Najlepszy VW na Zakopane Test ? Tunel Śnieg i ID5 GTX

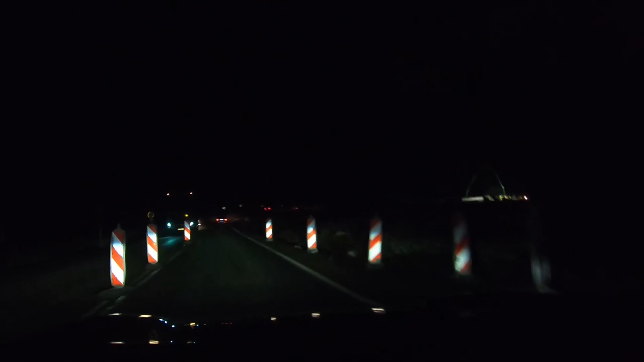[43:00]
To się chwali. A ja tutaj już doceniam bardzo fajne światła. Już tymi momentami... O, patrzcie jak teraz światła skręciły. Fajnie, że się to nagrało.
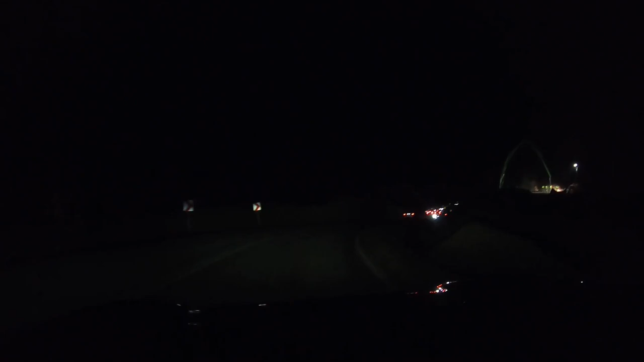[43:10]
Nie dość, że skręcają, to jeszcze czasem tak się zapalają jak trochę długie, a trochę wycina. No zależnie jak tu jedziemy, jaka jest sytuacja na drodze. Natomiast cały czas tak kombinuję, żebym ja dobrze widział.
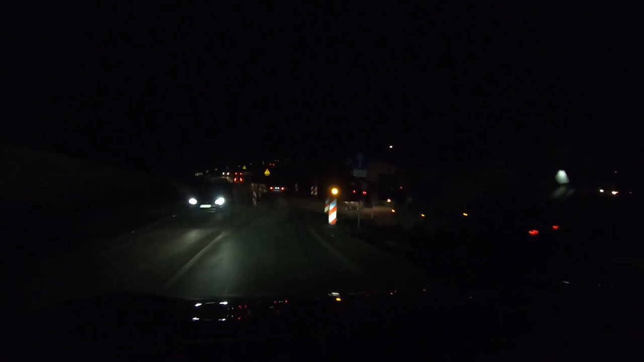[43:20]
I to mi się podoba zdecydowanie. No i patrzcie, tutaj zawsze trzeba było stać w korku i skręcać w prawo. Na razie mamy ograniczenie do siedemdziesięciu. Czyli nie sto na godzinę jak w tamtą stronę. Odcinkowy pomiar prędkości w tunelu. No to jedziemy siedemdziesiąt.
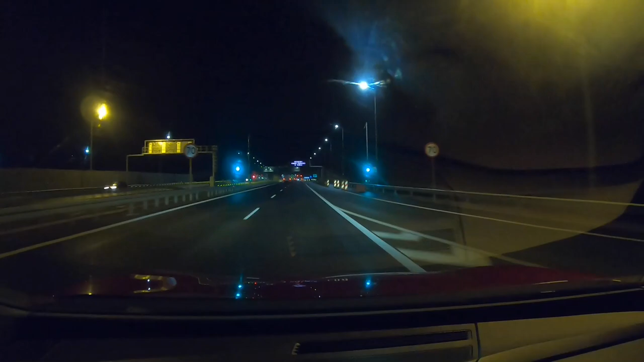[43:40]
Czyli co, w tą stronę się jedzie siedemdziesiąt, a w tamtą sto? Nie wiem, w tą stronę jeszcze nie jechałem, to jest mój pierwszy. A nie, tam jest stówka z powrotem. Nie, bo oni znaków zapewnili pościągać. Może temu, że tu barierki stoją. No i co? No i teraz mamy sto, no to sto. No to jedziemy. Jedziemy stówką. No i tak wygląda tunel.